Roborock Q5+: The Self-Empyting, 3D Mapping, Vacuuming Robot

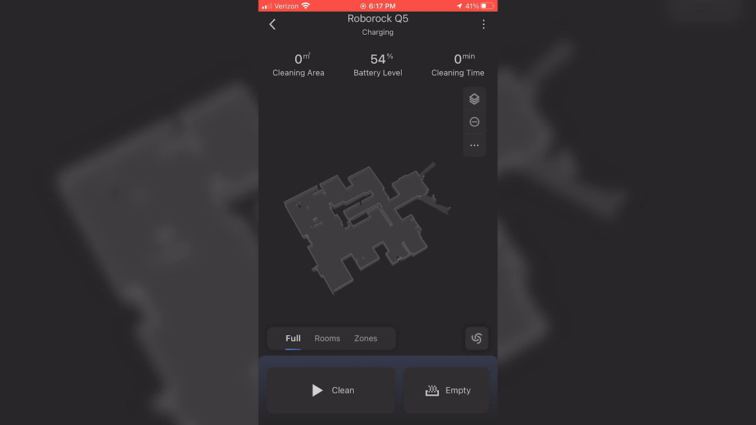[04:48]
And it's really cool to see from the robot's perspective how it constructs a 3D space that it will remember for all future cleanings.
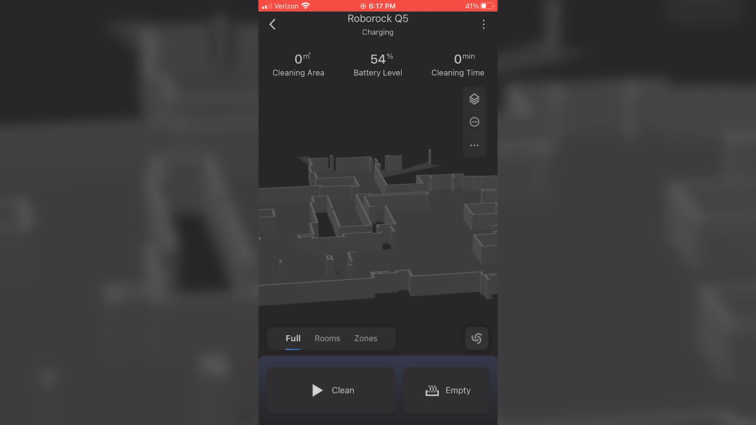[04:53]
Once the mapping process is complete, you're given quite a few options on how you want to customize your map and how you want your Q5 to interact with it.
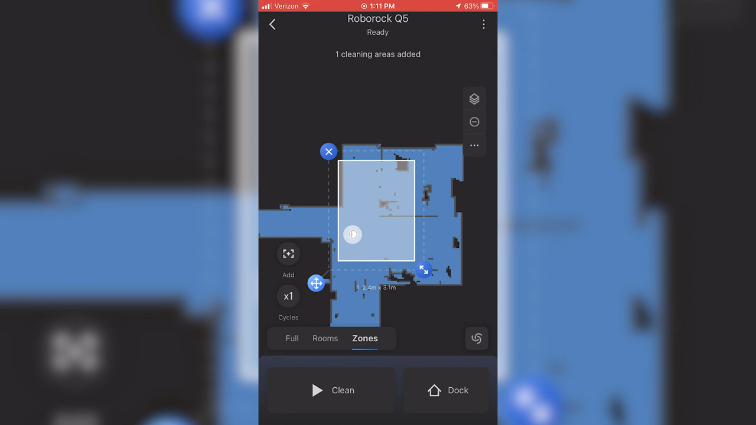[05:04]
You can set up invisible walls or a no-go zone, maybe around your desk if you know there's going to be some wires or something like that under there.